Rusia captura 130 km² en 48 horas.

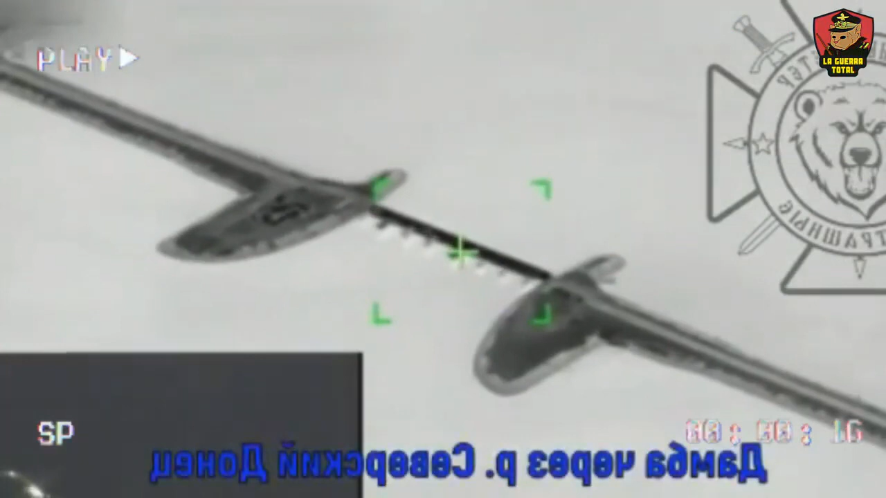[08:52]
un misil, supuestamente un Kh-38, destruyó la presa sobre el río Seversky Donetsk.